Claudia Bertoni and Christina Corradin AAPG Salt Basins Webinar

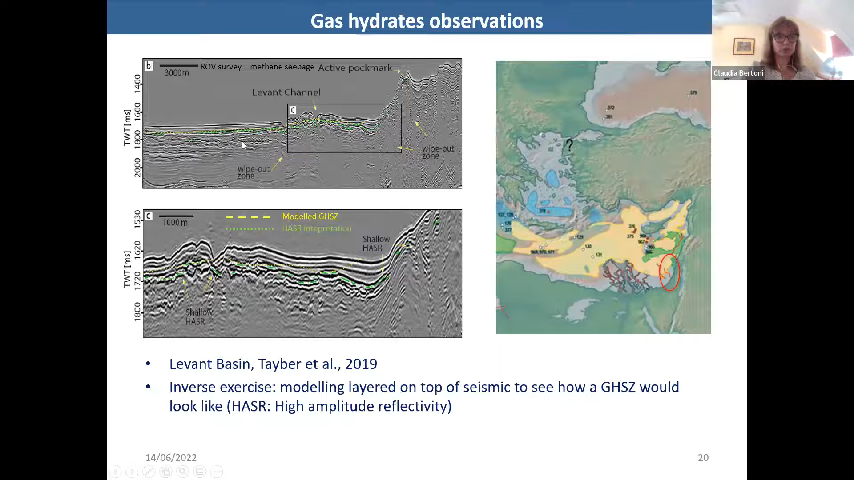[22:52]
these two reflectors uh however again we don't have a clear bsr we have amplitude anomalies but we don't have a clear continuous bsr in the region and another example so sorry for the quality of this slide but i couldn't find there is a more recent uh